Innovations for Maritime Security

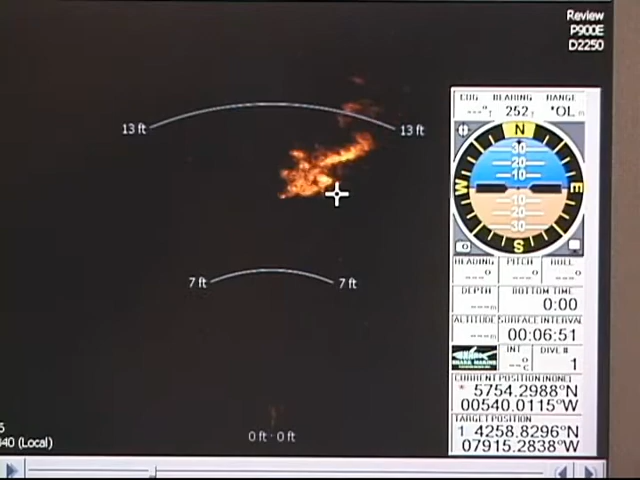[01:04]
Our Navigator Sonar Imaging and Diver Navigation System is the only unit that incorporates both multi-beam imaging sonar and multi-source
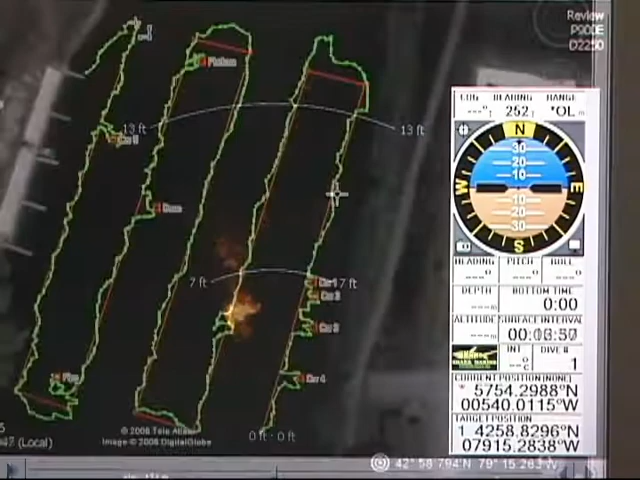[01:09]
underwater navigation and puts this into the hands of the diver.
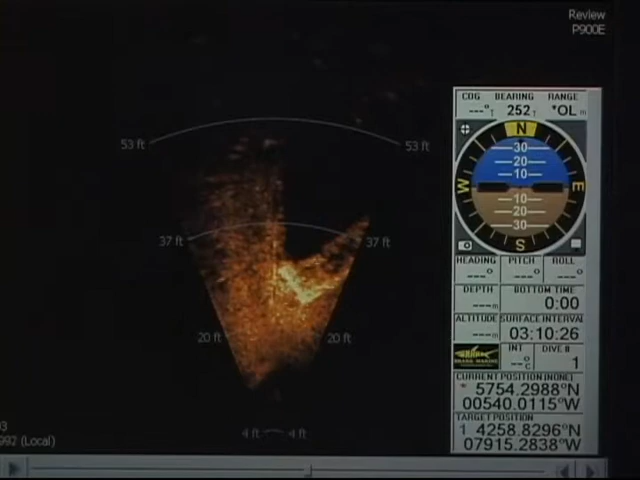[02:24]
multi-beam profiling sonar to produce three-dimensional data and images,
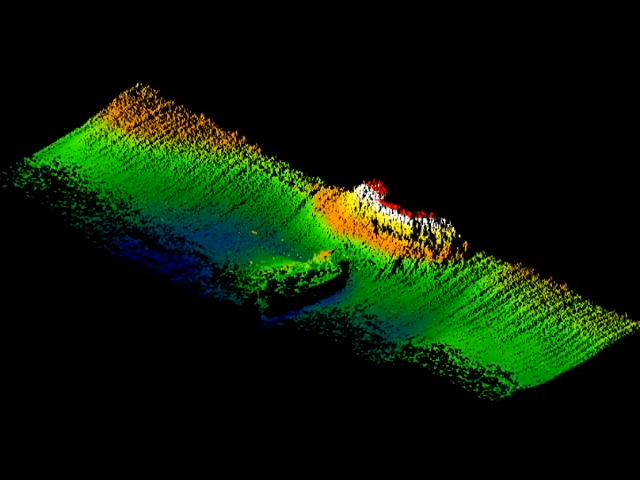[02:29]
magnetometers and gradiometers for ferrous target location, GPS,
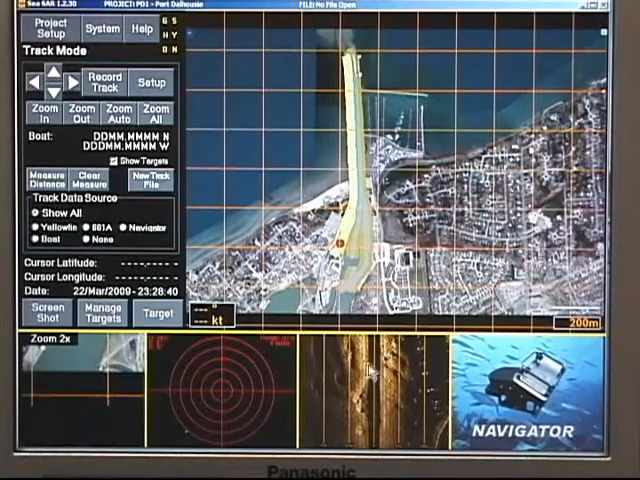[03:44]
One top-side, three sonars, three cables.
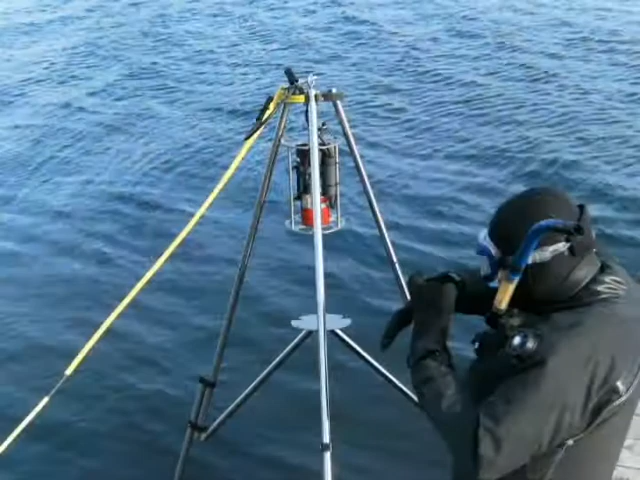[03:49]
Hook-up can't get any simpler. The software can run one or any combination of sonars at the same time.
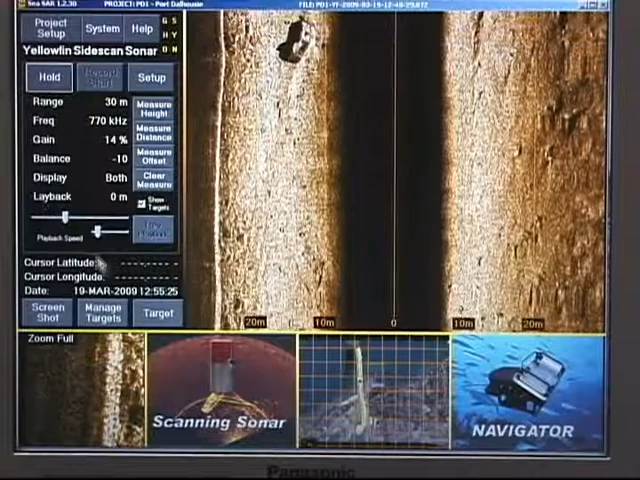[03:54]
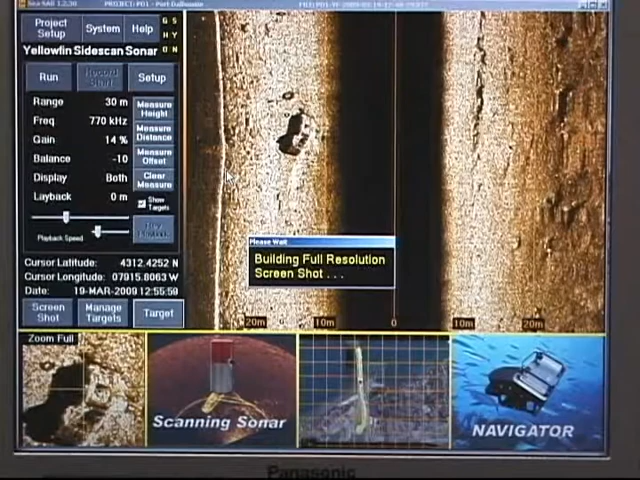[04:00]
By simplifying the time-consuming aspects of regular searches, the CSAR system allows the operators to get the job done fast, a critical component of combat search and recovery operations.
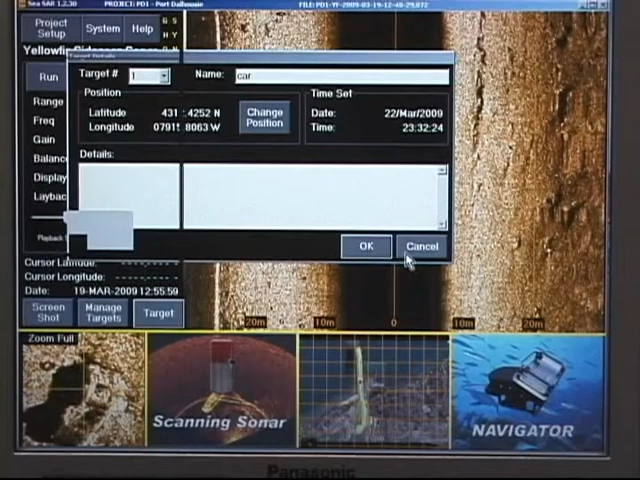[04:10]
All lay-back and offsets are calculated real-time in the software. Targets can be marked on the fly or during playback.
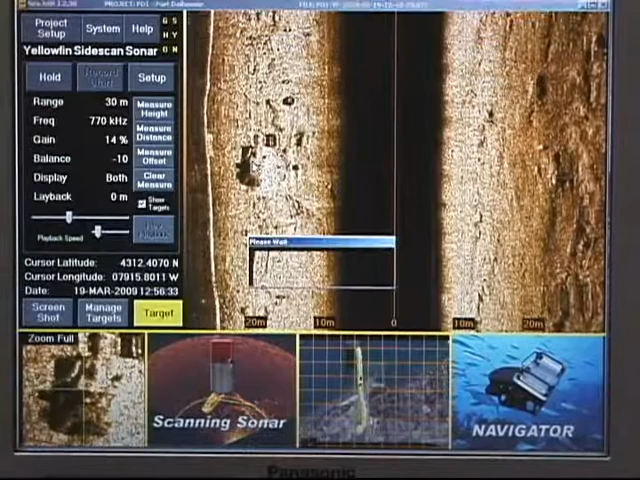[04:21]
These targets are shared with the scanning sonar and the Navigator automatically,
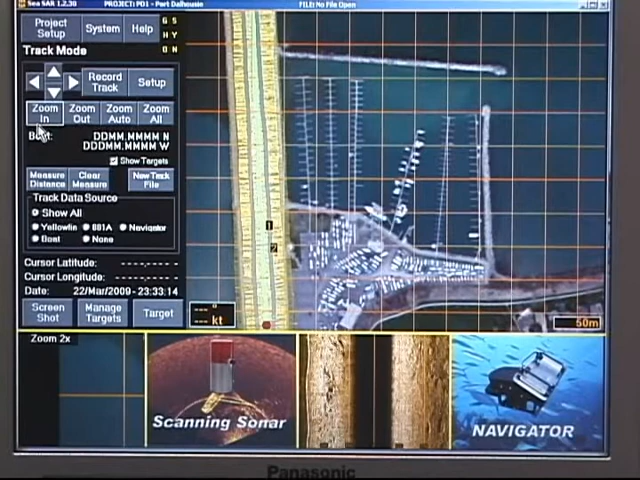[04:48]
CSAR can be used for comparison mapping of harbors and waterways to determine the introduction of new targets to an area that require investigation,
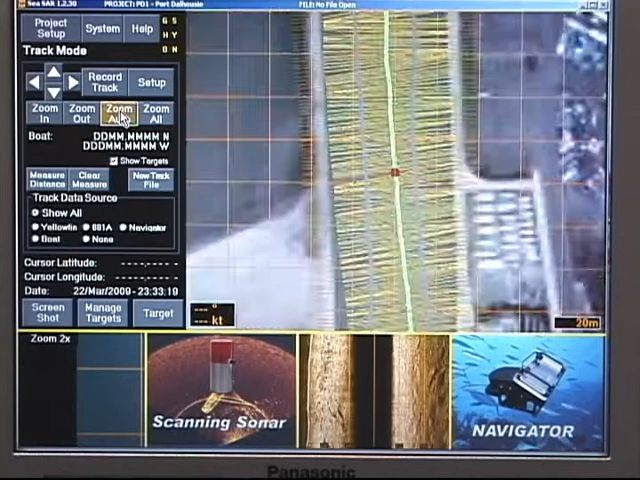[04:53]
a critical step in port security and asset protection.